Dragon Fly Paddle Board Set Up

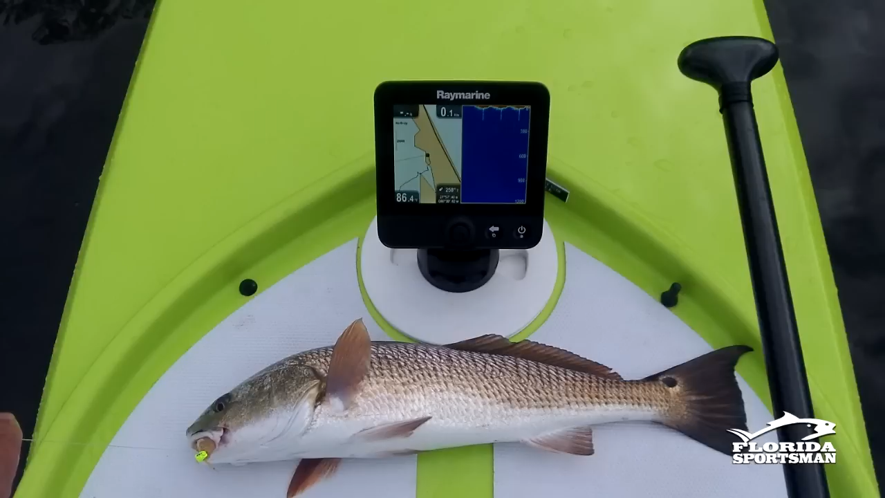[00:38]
Also put a fish finder in and put the transducer inside the board. Also wire it for LED lights.